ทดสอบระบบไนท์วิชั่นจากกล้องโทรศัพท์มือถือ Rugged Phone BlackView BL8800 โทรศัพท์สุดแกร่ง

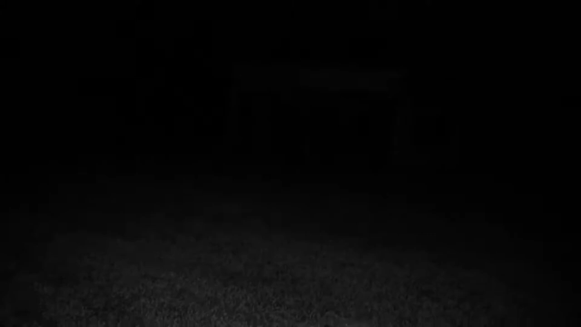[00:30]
ครับโอเคครับเพื่อน อันนี้ก็เป็น Night Vision นะครับ แต่ลองเปิดไปชายด้วยถ้าระยะใกล้เนี่ย มันก็โอเคในระดับหนึ่งนะครับคือ
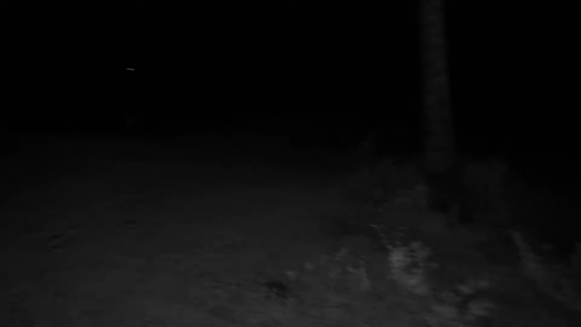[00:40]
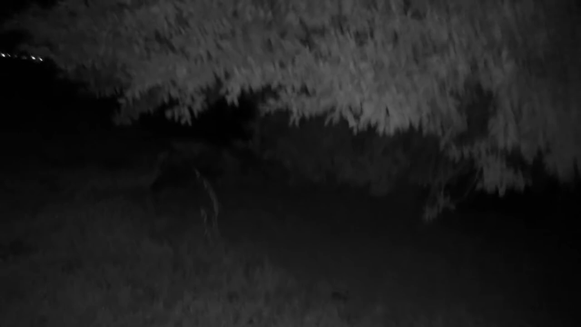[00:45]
ก็ถือว่าความผมชัดอะไรต่างๆ ในได้อยู่
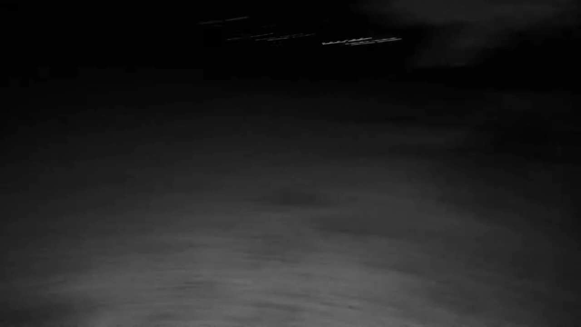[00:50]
คือผมจะลองเดินสำรวจนะครับ โดยใช้การปิดไฟแบบเนี่ยมืดจริงๆ มองเห็นแต่หน้าจอตัวเองจริงนะครับมองไม่เห็นทางด้วยครับ ต้องก้มไปดู
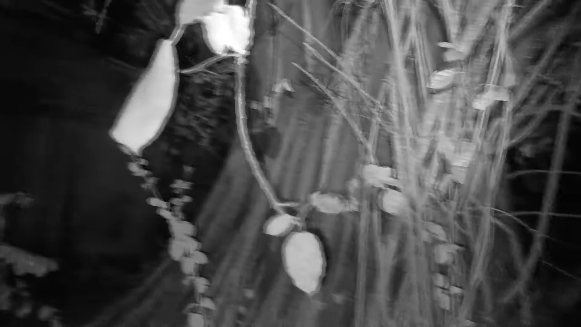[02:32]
แล้ว Zurichข้างข้างที่จะชัดเก็นอยู่นะ
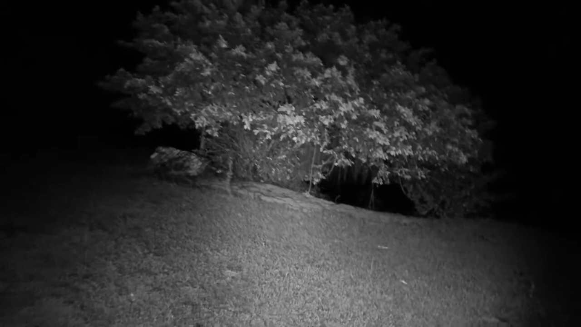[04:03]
จริงแต่ว่าสีสันเนี่ยสีสันไม่ได้แต่การเห็นสิ่งที่อยู่ในความมืดสีสันบางที่ก็ไม่จำเป็นนะเพิ่งแต่รู้ว่ามีอะไรบางอย่างอยู่ตรงจุดนั้นก็เพียงพอแล้วจะแกงจริงด้าง